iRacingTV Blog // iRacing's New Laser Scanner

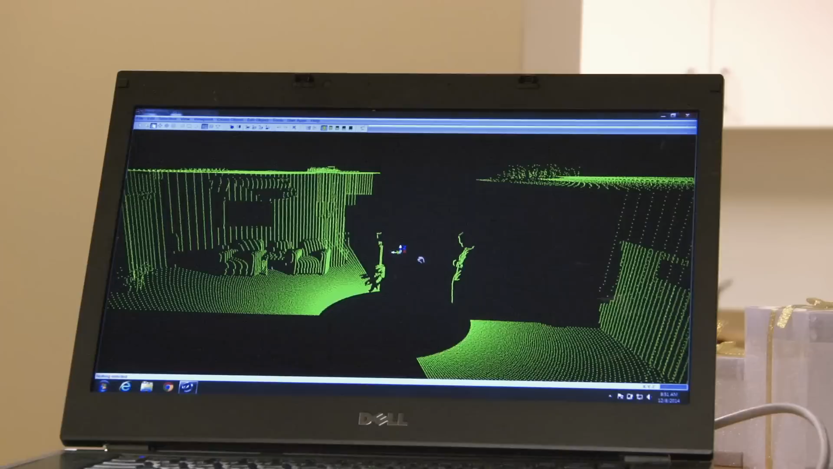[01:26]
One of the things that we're able to do with the scanner is we're able to scan with basically the points colored by intensity or the reflective
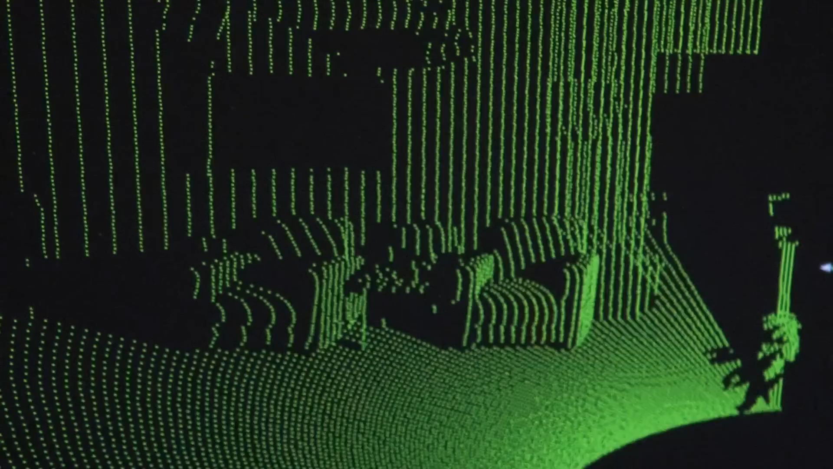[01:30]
properties of the material but we're also able to take a photograph of the surrounding